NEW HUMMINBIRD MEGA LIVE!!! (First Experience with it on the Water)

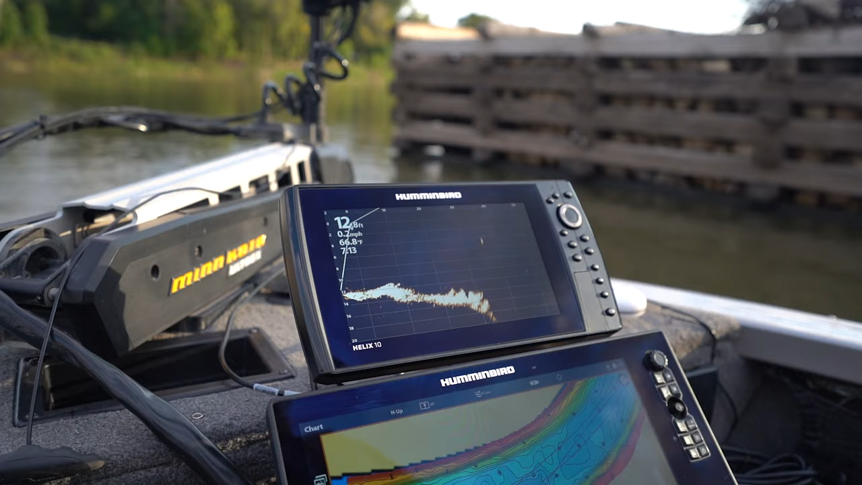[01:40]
we're fishing the Red River right now in Manitoba. Dirty, murky water, a little bit of current, and we're still getting a clear, crisp image.
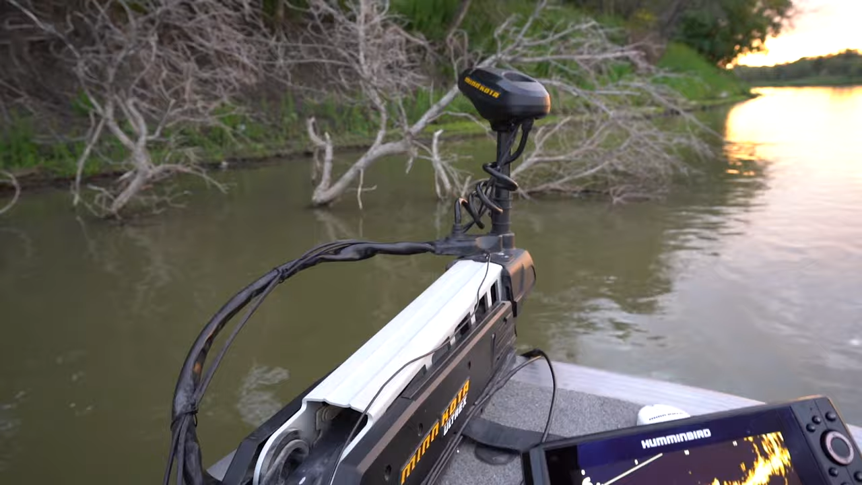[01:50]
So, trees in front of us here, and as we pan left to right,
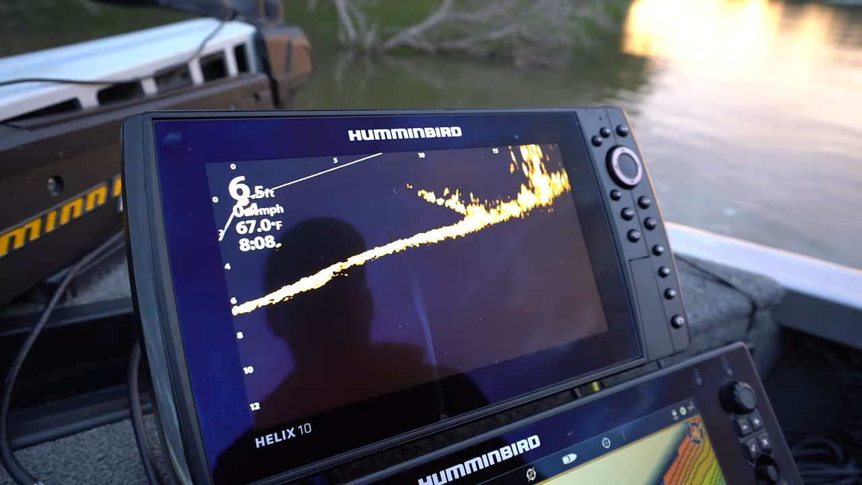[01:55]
On screen: water 67.0°F
you see those branches clear as day.
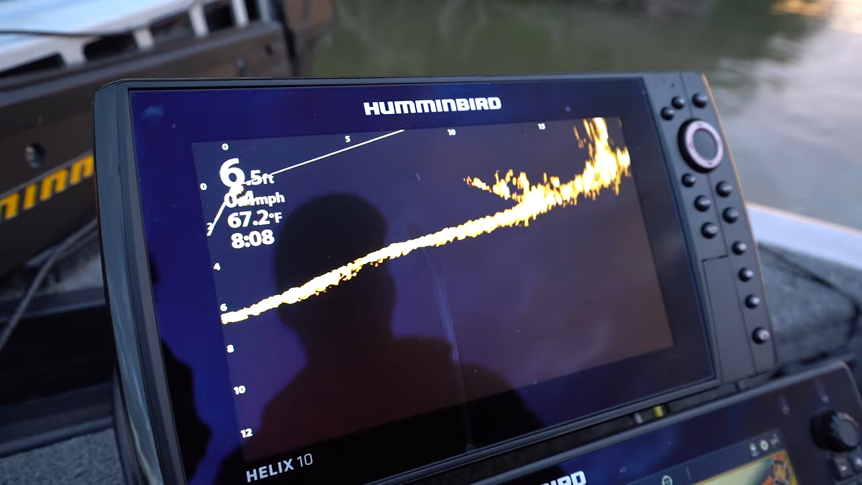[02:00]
On screen: water 67.2°F
Very cool.
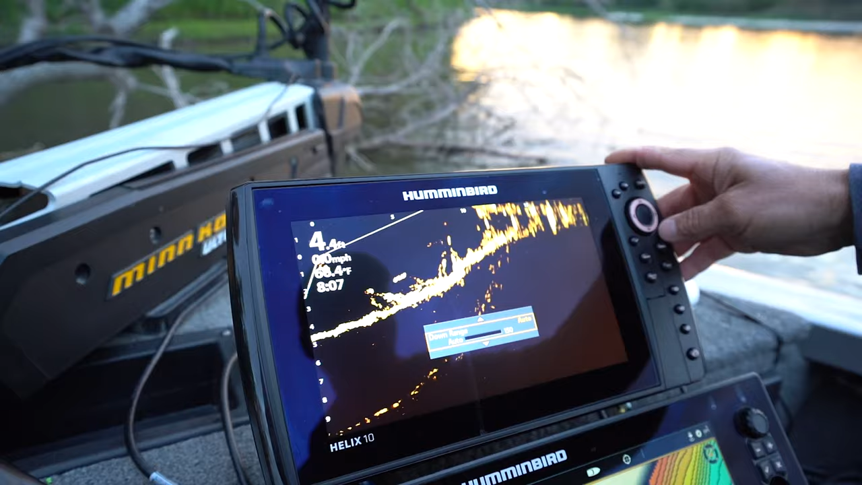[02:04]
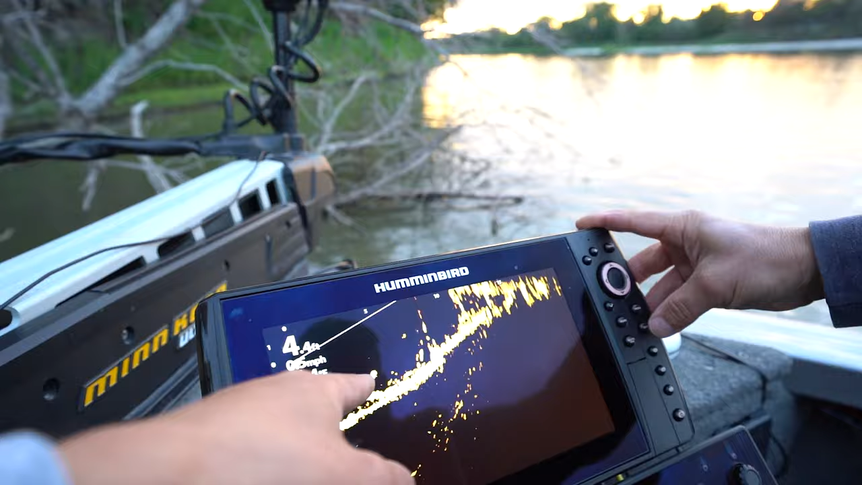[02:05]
There's fish on there, is there still, or is that? Yeah, there's some of them right in my breath.
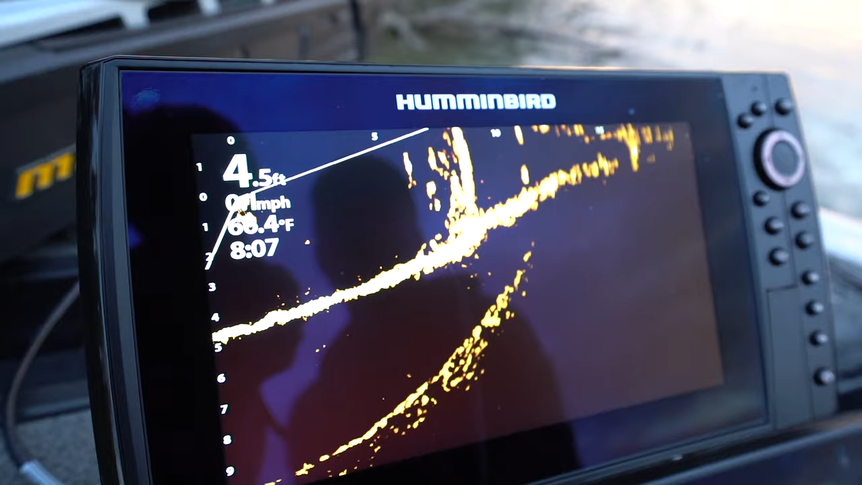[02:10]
On screen: depth 4.5 ft
Yeah. Wow, look at that. Fish. That's right in front of us guys.
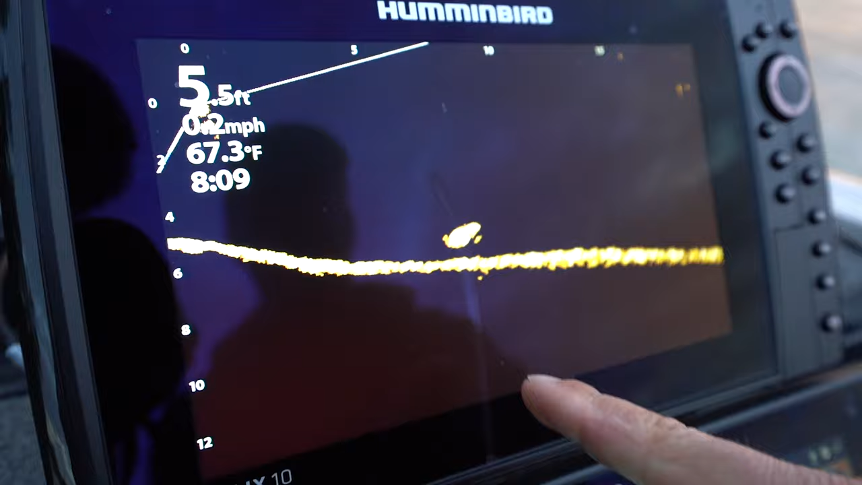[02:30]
On screen: depth 5.5 ft, water 67.3°F
Yeah, look at that. Look at that. I can't turn anymore.
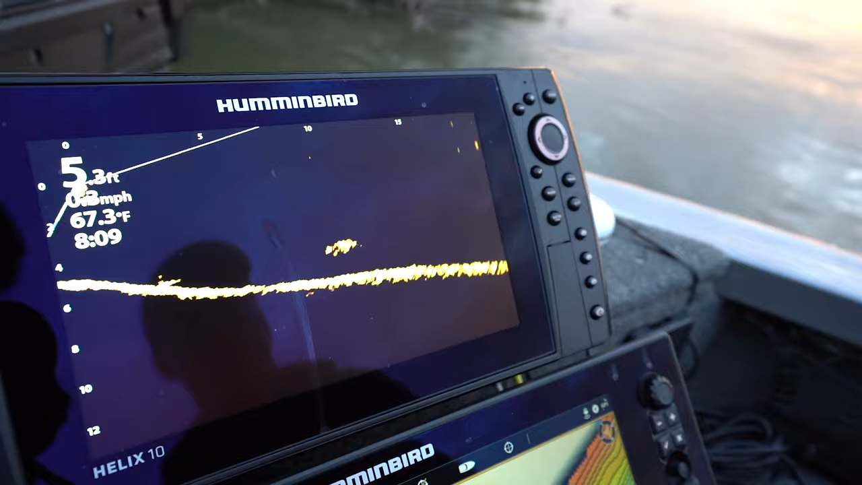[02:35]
On screen: depth 5.3 ft, water 67.3°F
I know, but you can see the tail and everything. There he is. Look at that.
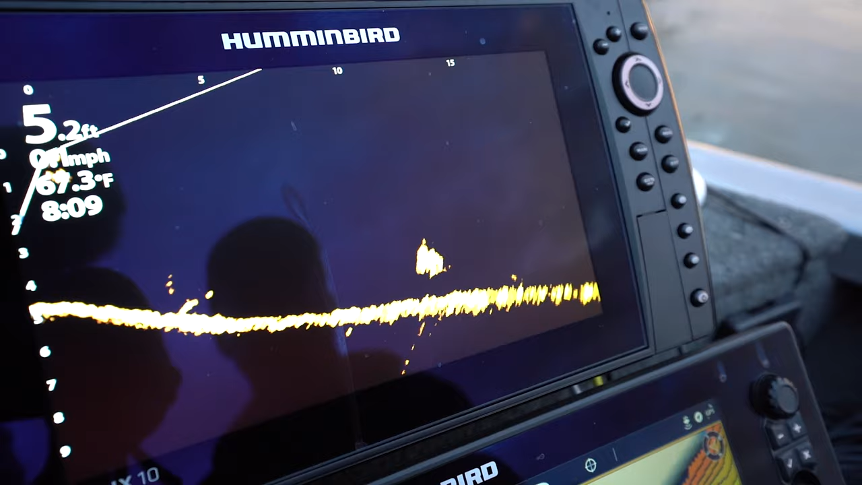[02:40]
On screen: depth 5.2 ft, water 67.3°F
Assuming the way he was hiding it. Yeah. There's another one. Another one. Look at him. He's coming towards us.
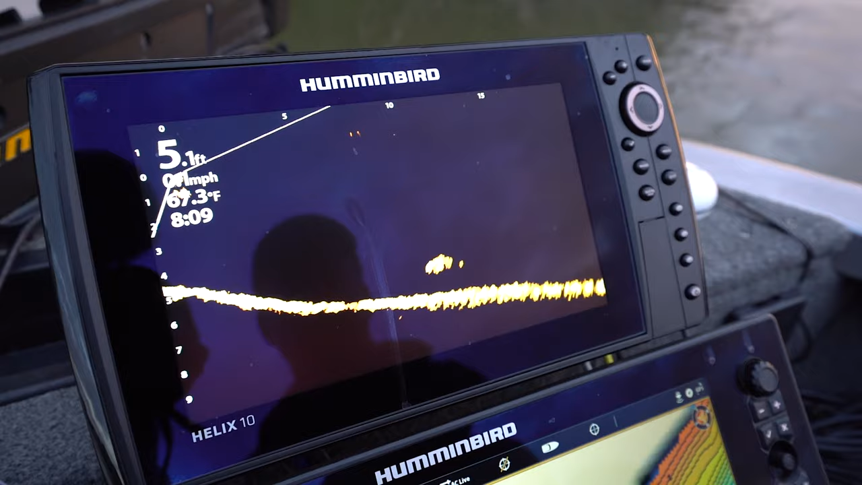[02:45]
On screen: water 67.3°F
You see the fin? You see, look. Wow. That's in forward mode too.
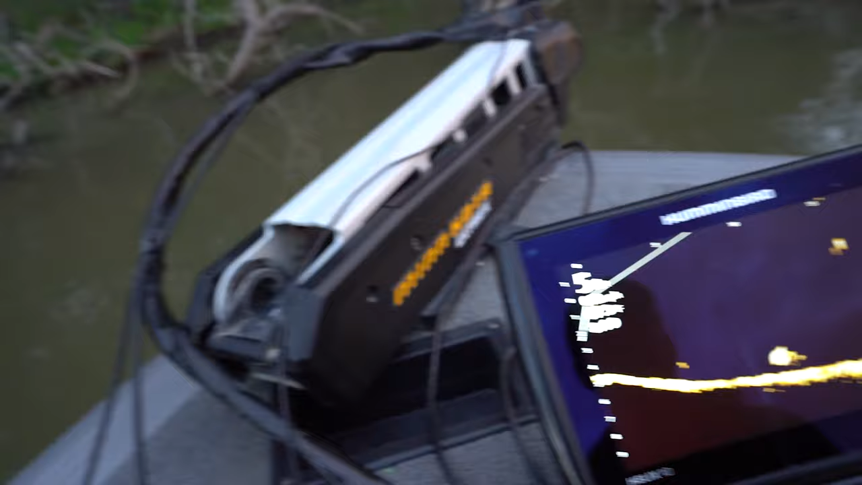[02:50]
So yeah, like you just said, we're in forward mode right now.